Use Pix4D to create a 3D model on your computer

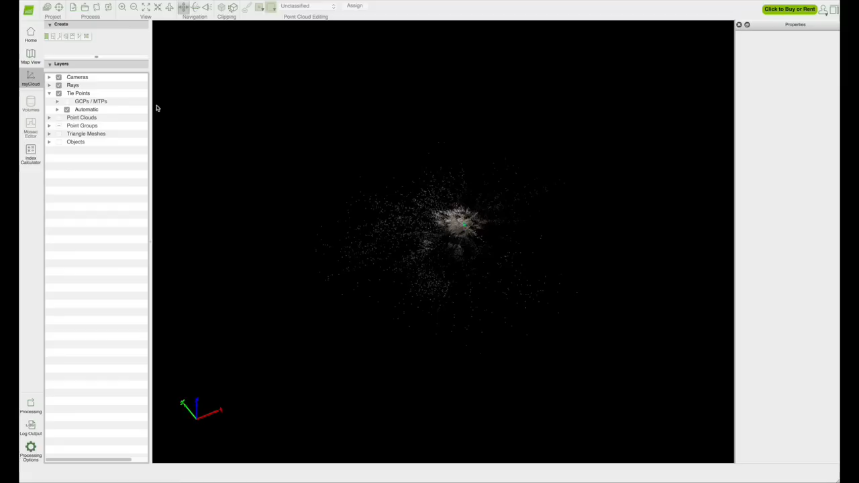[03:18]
Close your quality report. Uncheck the cameras box. You should now see a rough draft of your 3D model.
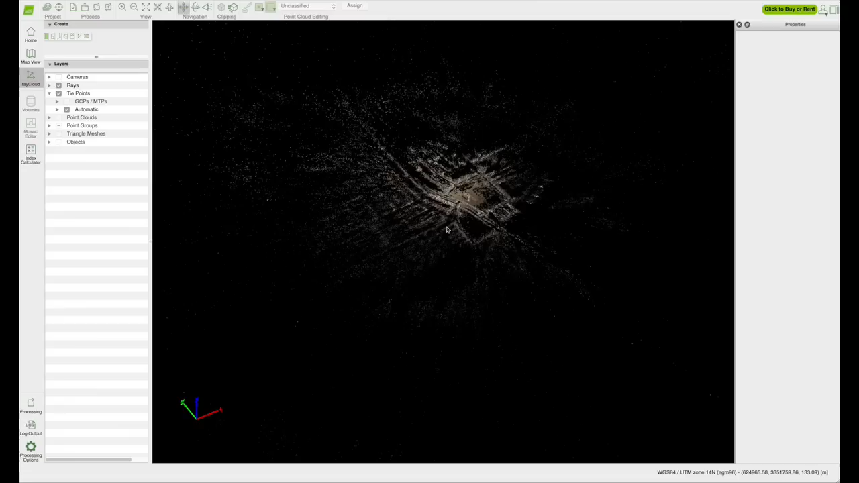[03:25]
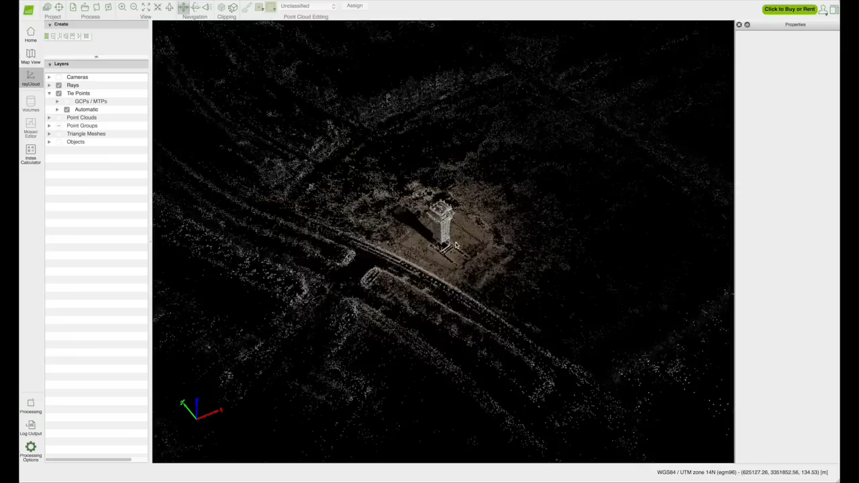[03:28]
Before beginning step 2, we need to create 4 to 5 MTPs, which are manual tie points.
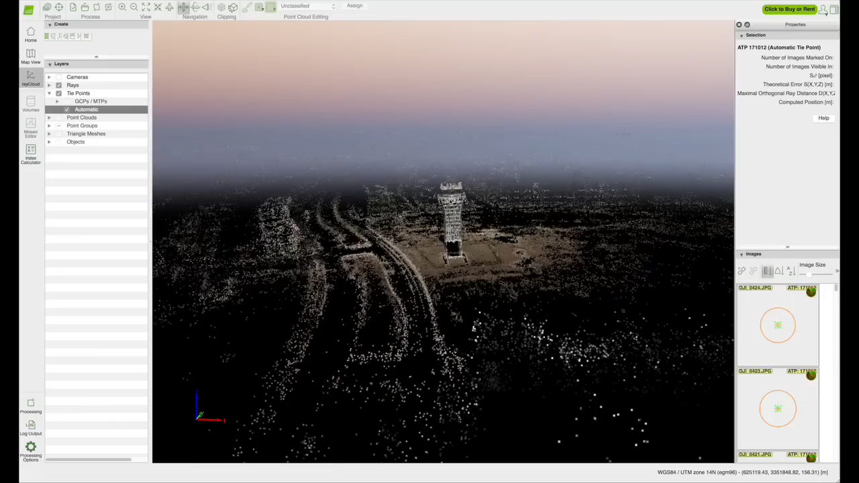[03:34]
Pick a point on your map. When you click on that point, a box on the right hand side of your screen will appear with the images that are associated with that point.
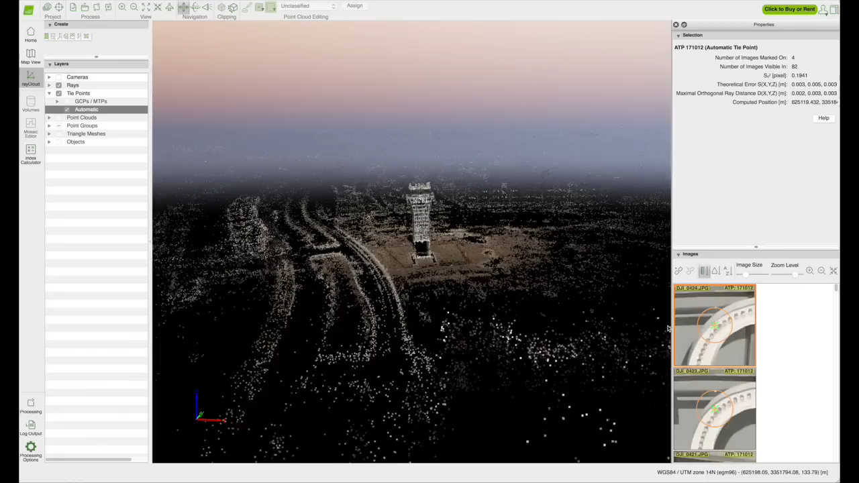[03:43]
To create your first MTP, click on the new tie point icon above the images. Choose a recognizable point in your set of images. Scroll in as tight as possible on that point in an image and click on it. A yellow target will appear. Find and click on the same point in each of the the remaining images.
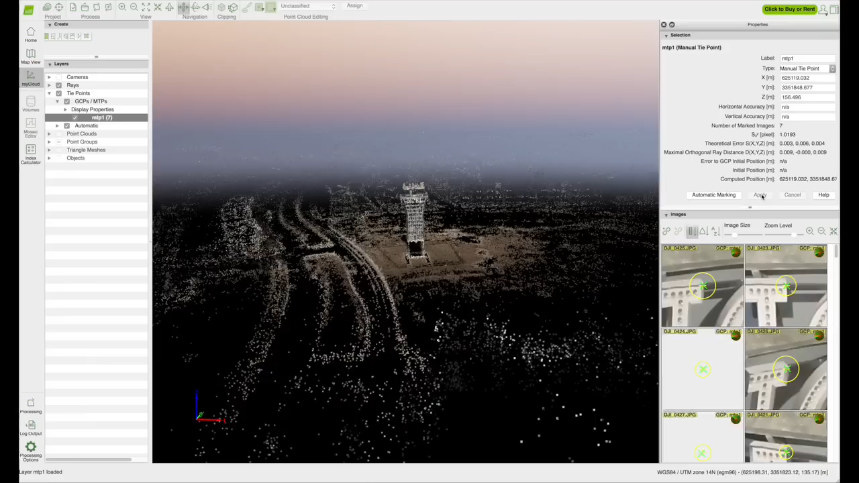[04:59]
When you're finished, click the apply button to complete that MTP. Creating these tie points pulls the details of your project together, which leads to a more defined and accurate final product. After you have created four to five evenly dispersed MTPs,
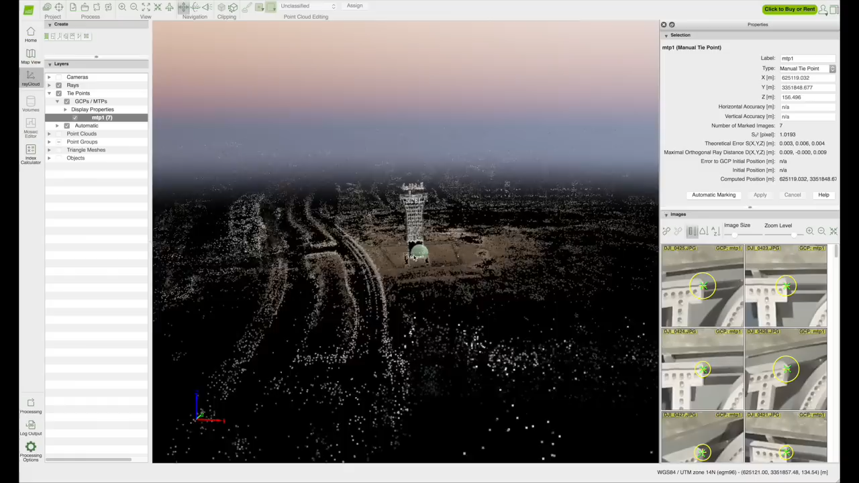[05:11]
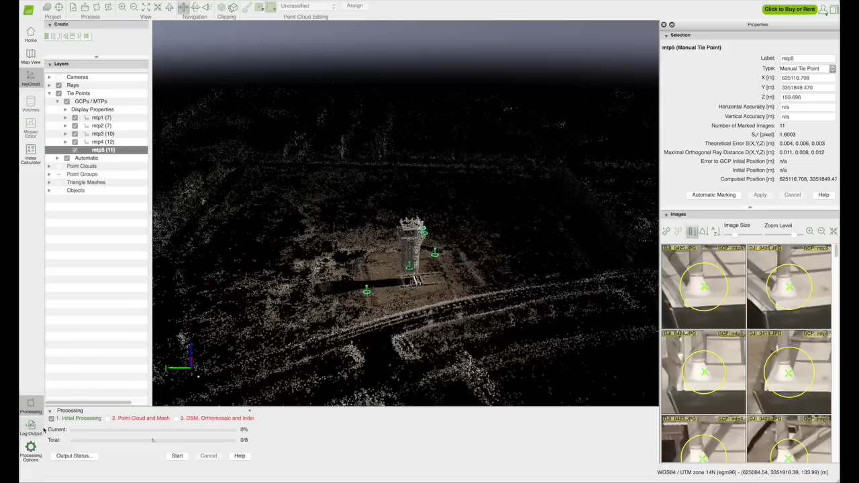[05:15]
go to the processing options button on the bottom left corner and click on the step two point cloud and mesh. Under the point cloud tab, I recommend using default options, which are for half image size. Under the 3D textured mesh tab, medium resolution should be checked, which is the default setting. Under that tab is your export options. You will check the box for the file type you want your final project to be in.